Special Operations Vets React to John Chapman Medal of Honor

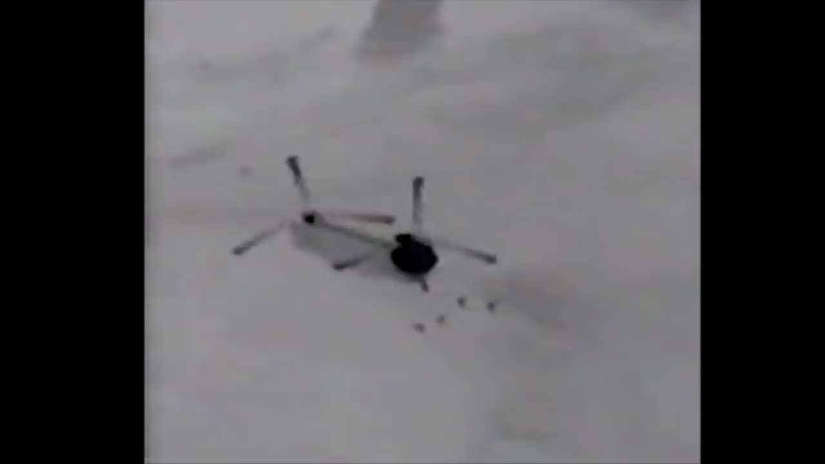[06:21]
Chapman and the SEALs exfil their MH-47 helicopter.
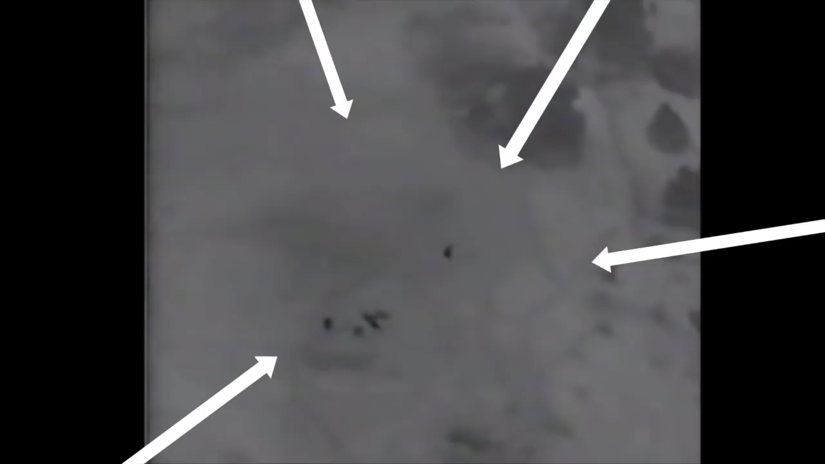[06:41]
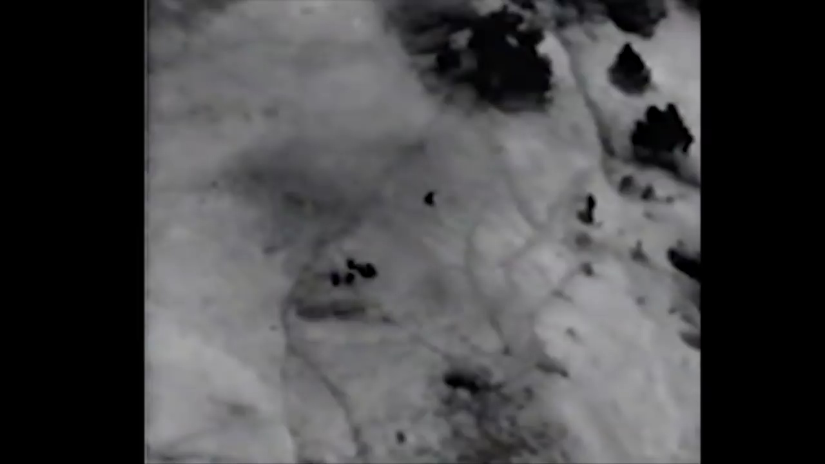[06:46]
You can see spent cartridges ejecting from his M4.
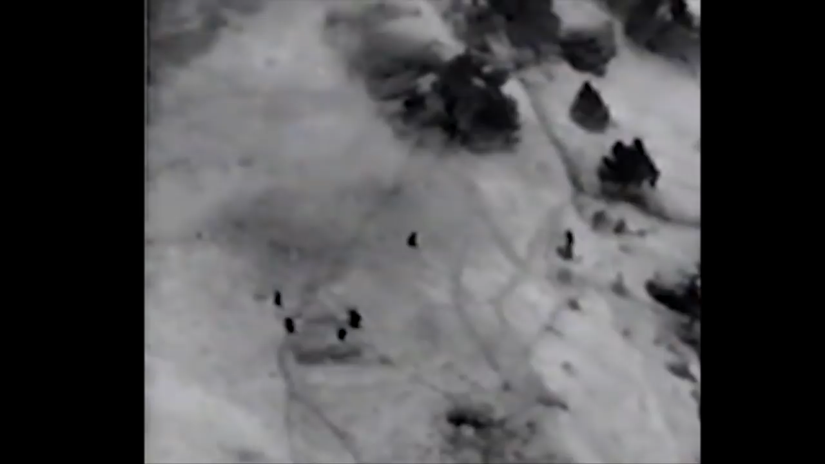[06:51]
Chapman then begins closing with the enemy, forcing his way upslope in knee and thigh deep snow. He is constantly under fire as he does this.
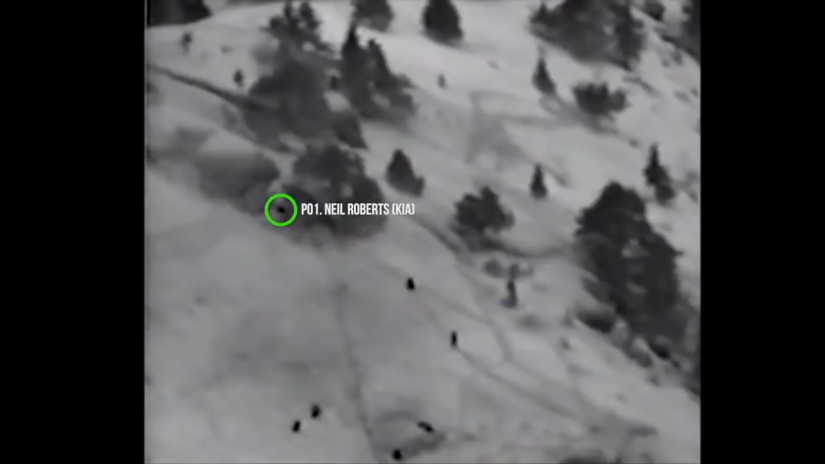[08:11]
Between Bunker 1 and this boulder can be seen the body of slain SEAL Neil Roberts, the man Chapman and the others are attempting to recover.
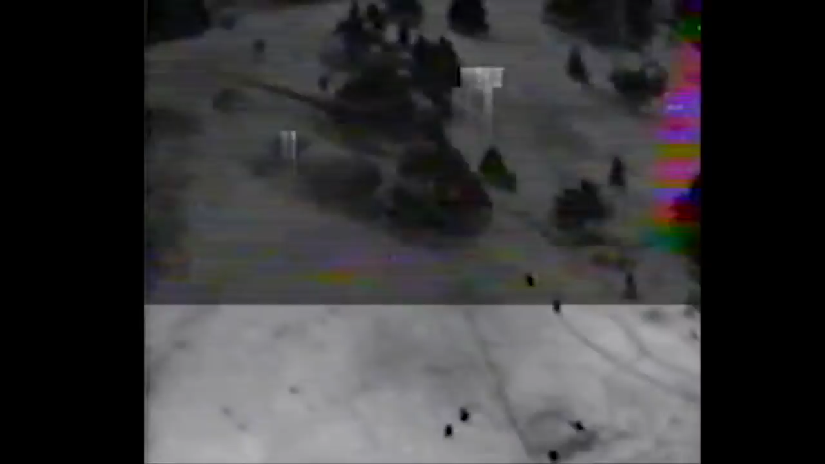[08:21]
Chapman, still alone and closest to the enemy, pauses to engage targets as his team leader follows him, but never actually catches up with him. Chapman, on his own, now makes the decision to charge directly into the enemy bunker, despite withering point-blank fire.
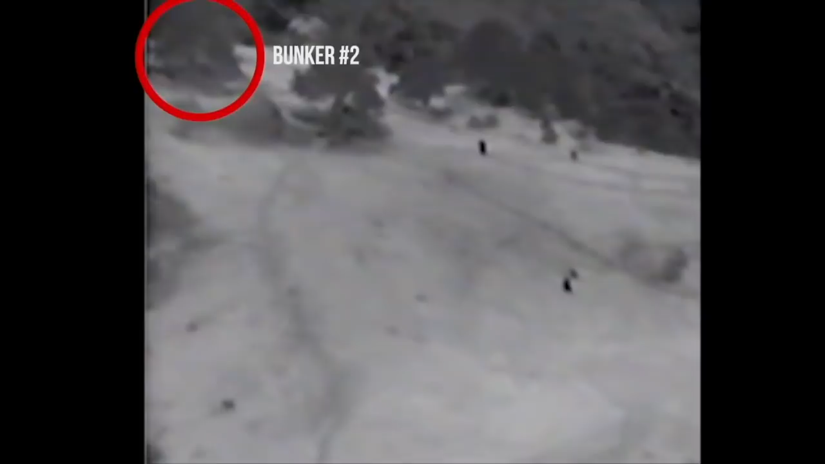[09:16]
known as Bunker 2, which is situated to the left edge of the screen. This bunker, manned by a handful of Chechen and Uzbek fighters, also contains a heavy PKM machine gun, hand grenades, and rocket-propelled grenades. John Chapman is shot twice at this time in the torso and collapses, incapacitated.
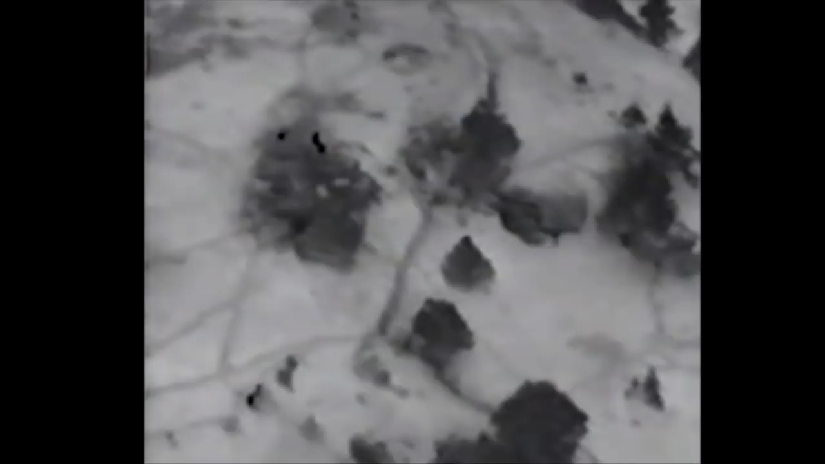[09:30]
We saw tracer fire, mortars, explosions, RPGs.
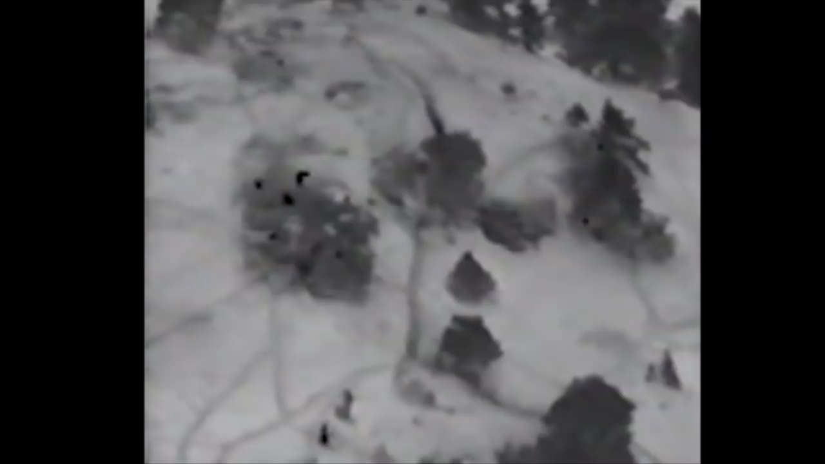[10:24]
You are now looking at a new angle, and at the left of the screen can be seen the 2-man fire team and team leader on top of the boulder. Just below it is Bunker 1 with the mortally wounded Chapman. One SEAL can be seen firing his modified M60 machine gun from the hip into Bunker 2 on the right side of the screen until he is struck by grenade shrapnel and tumbles 10 feet off the top of the boulder, collapsing at the feet of his team leader.
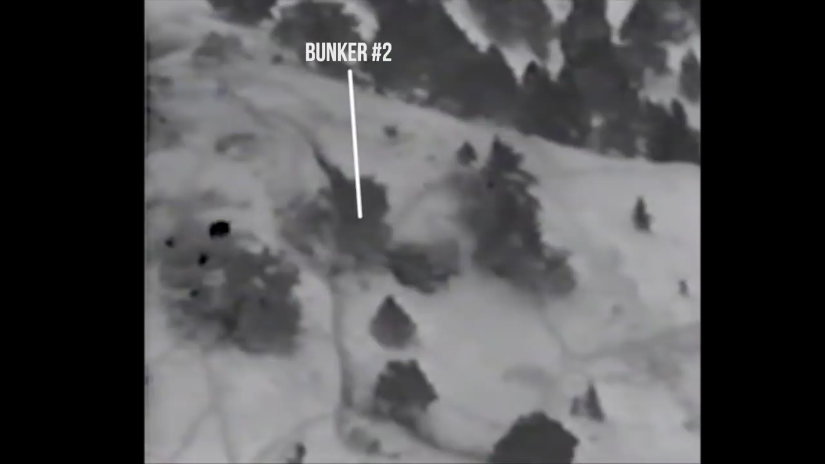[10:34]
thus setting off a chain of events that would lead to the SEALs abandoning Chapman on the summit.
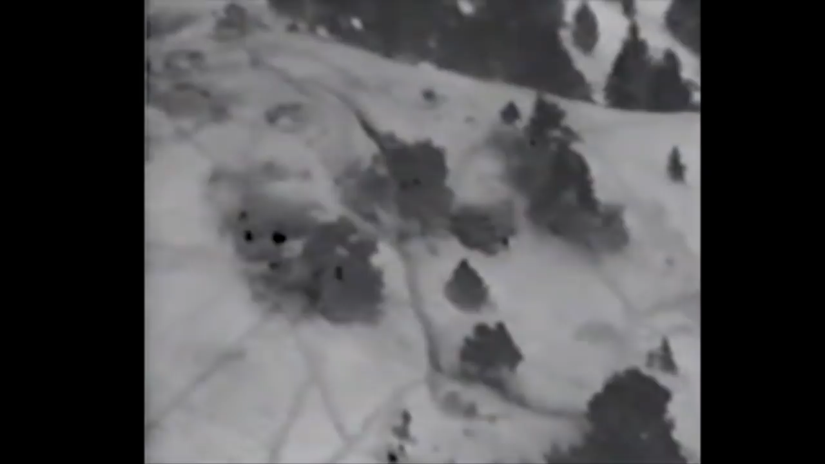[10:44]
The wounded SEAL and the team leader can be seen conferring about his injuries. I can see all the other guys, like, one, two, three.
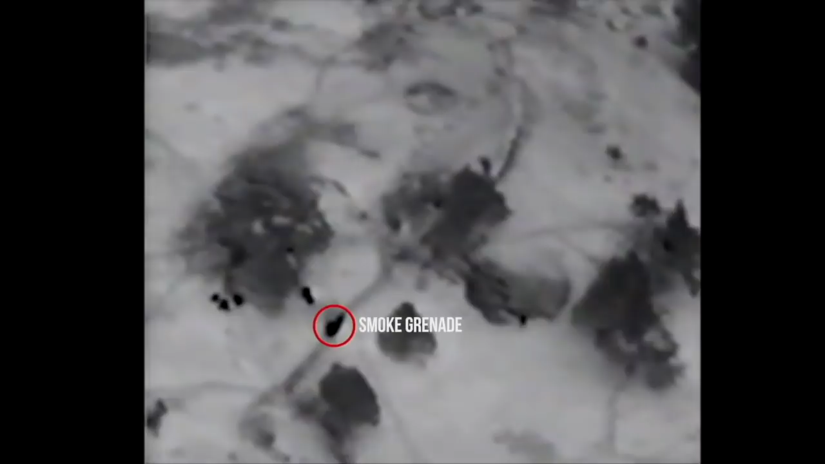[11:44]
The steepness of the mountain can be seen as the SEALs begin to slide down the near sheer face.
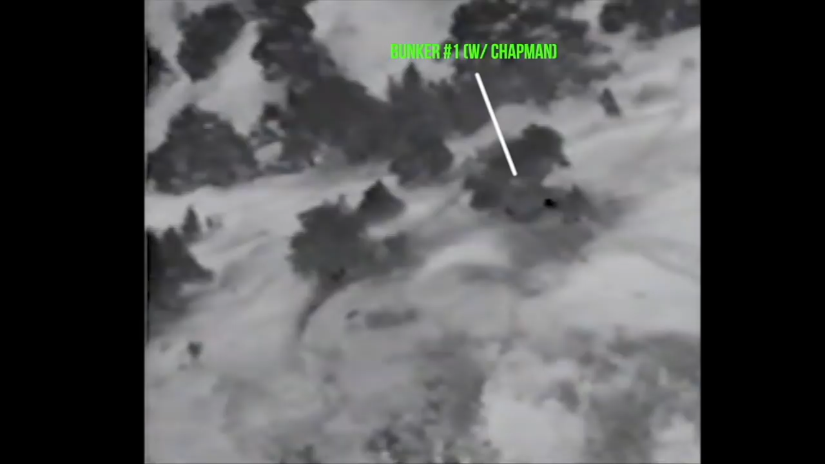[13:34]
Of the two rounds that originally wounded him, at least one was mortal, and at this time he is experiencing severe blood loss and shock. Despite that, he begins his one-man stand against 24 enemy combatants.
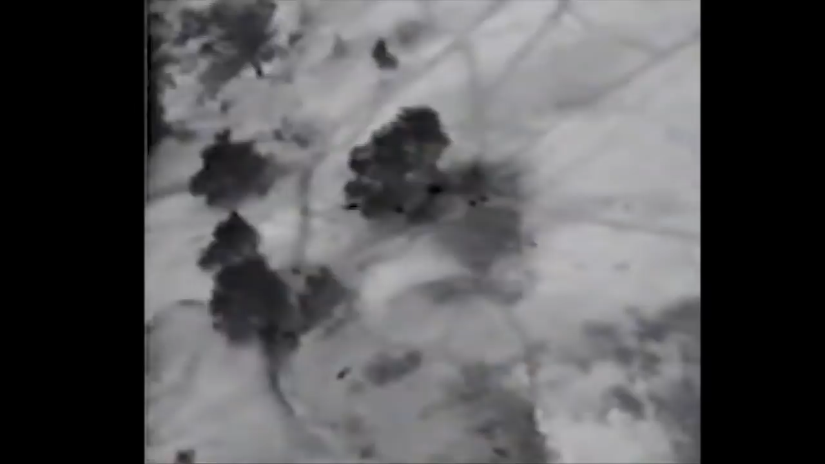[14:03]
During this time, Chapman initiates a series of radio calls, many of which are heard by a fellow combat controller and teammate of his and Delta Force operators on a nearby summit. Despite this combat controller's replies, Chapman never acknowledges whether because of damage to his equipment or himself will never be known. This new angle and footage shows Chapman at the top, identified by the green dot under the tree at Bunker 1.
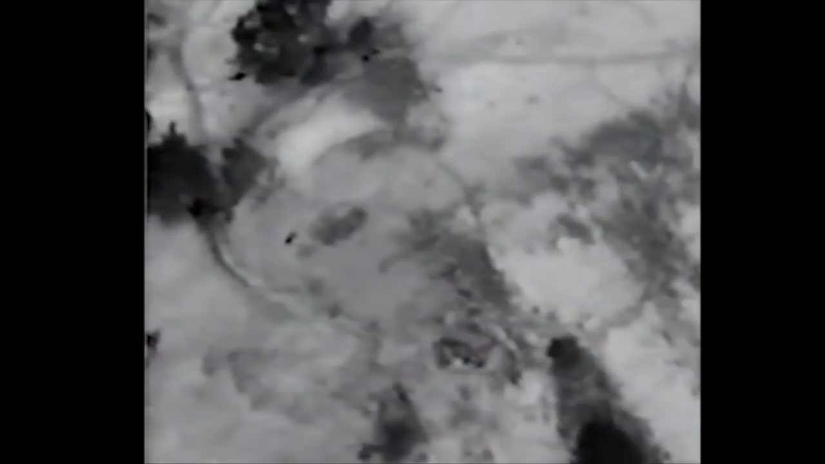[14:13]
The lower center of the screen shows
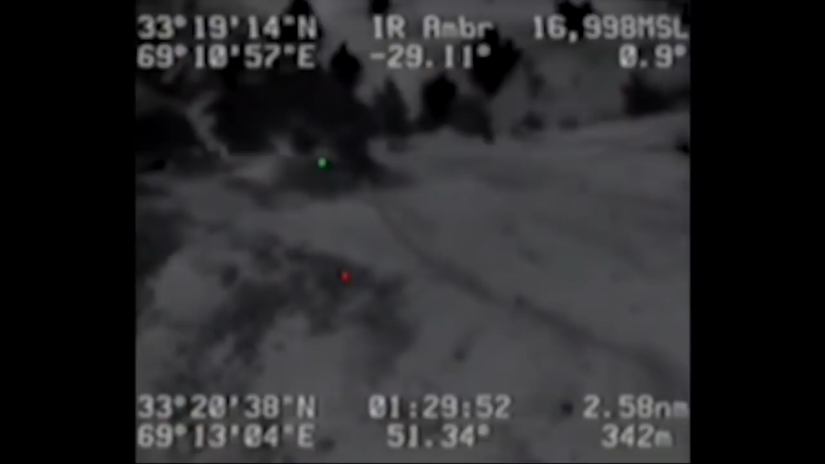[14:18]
the first enemy fighter who is about to charge Chapman in the hopes of killing the American.
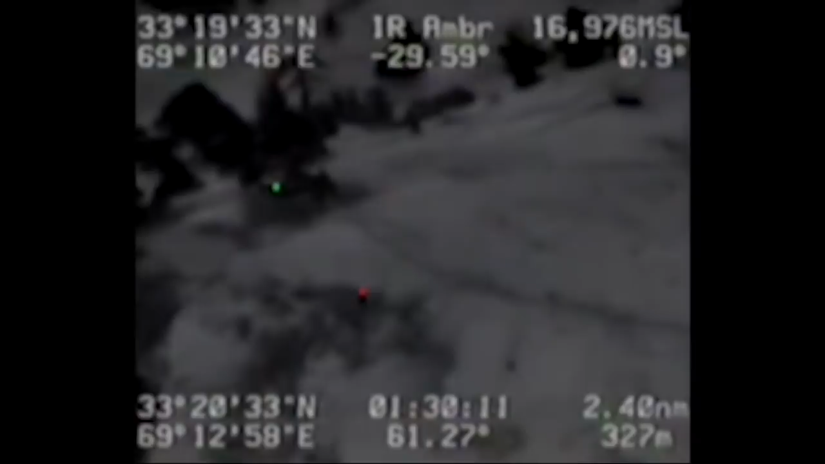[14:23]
The timestamp at the bottom shows it is now 6:05 in the morning and fully light. He's been fighting alone now for 40 plus minutes and has received more gunshot and shrapnel wounds as a result of the fierce combat.
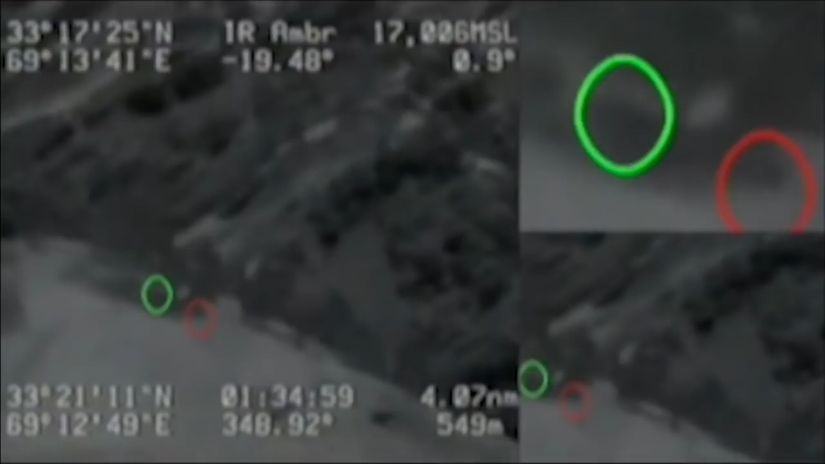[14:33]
This scene shows the second of several enemy charges.
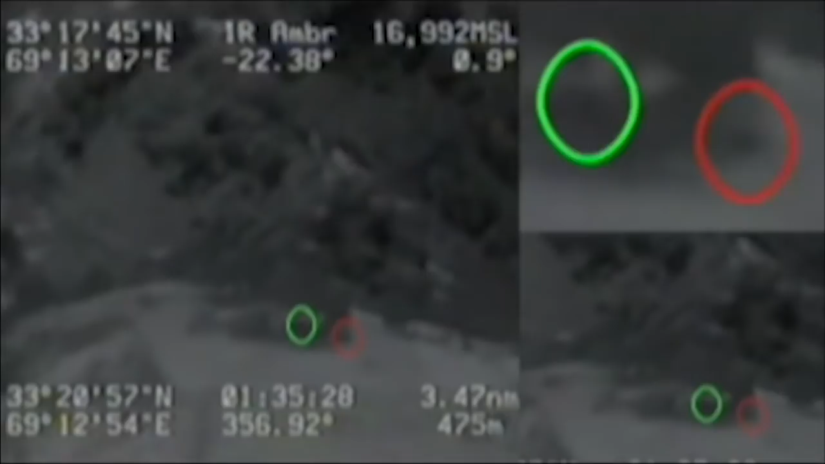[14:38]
In this stunning display of determination and courage, Chapman can be seen fighting hand-to-hand with the fighter.
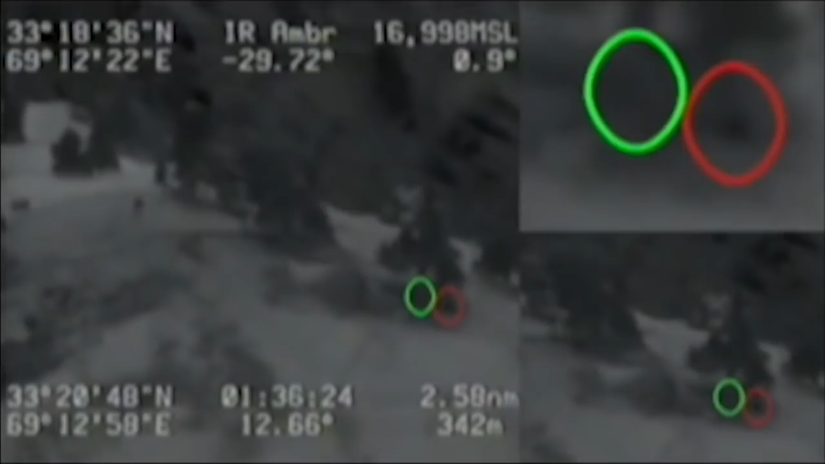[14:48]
But right now, John Chapman is fighting for his life.
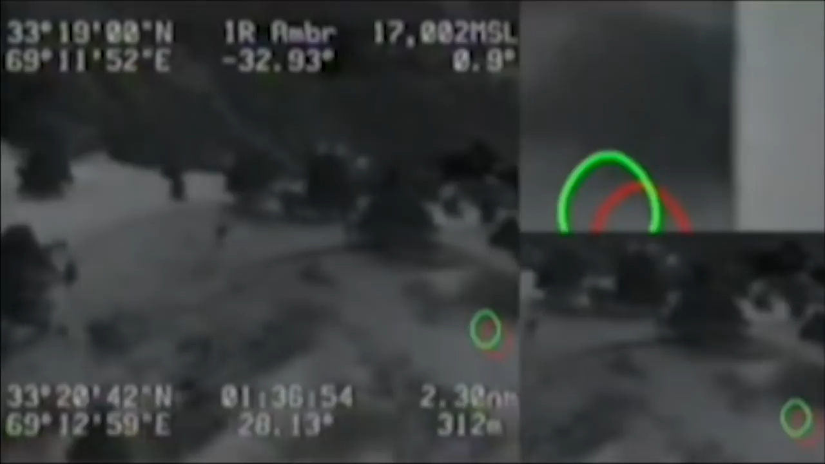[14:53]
6 minutes later, in this new shot, Chapman can hear another helicopter approaching the summit.
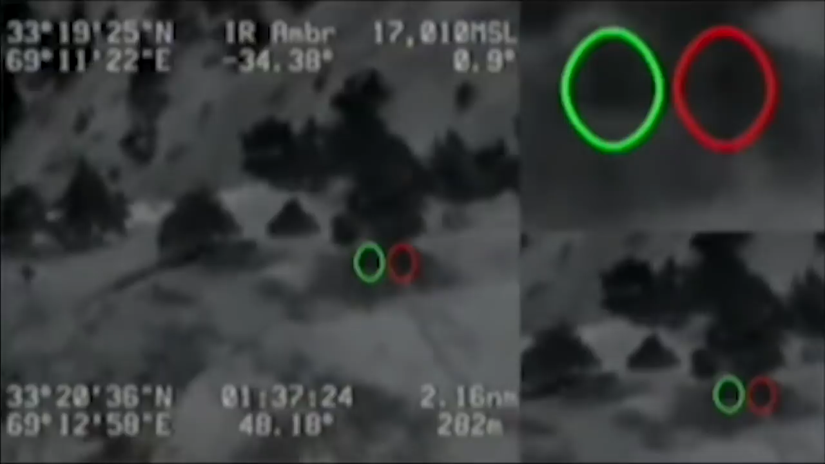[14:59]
He is in the bottom center of the screen underneath the tree and can be seen in the magnified
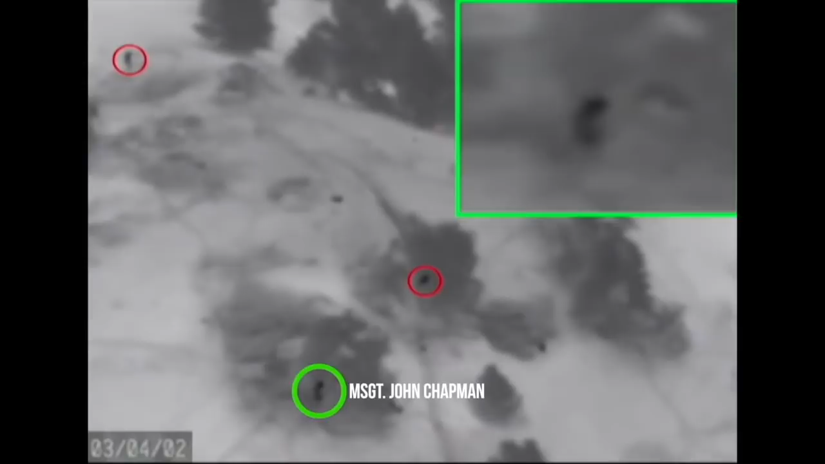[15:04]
inset box as he begins his desperate final stand to save the lives of the 18 men on the helicopter. The red dots are enemy fighters.
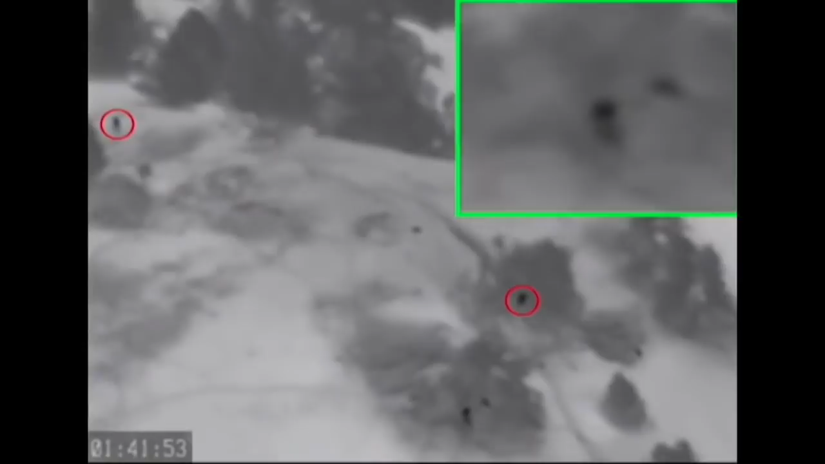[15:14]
John begins engaging the enemy in multiple directions and is rapidly approaching the last of his ammunition. The helicopter contains a quick reaction force comprised of Rangers, pararescuemen, and another combat controller.
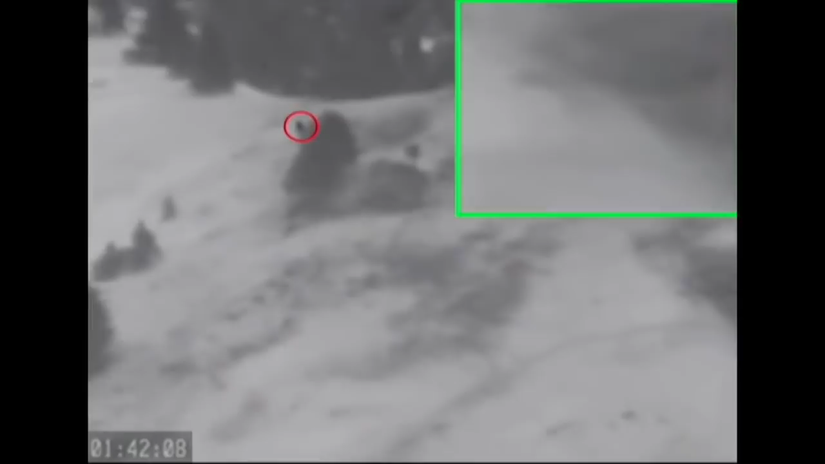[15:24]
It is now 6:13 and the helicopter is short final.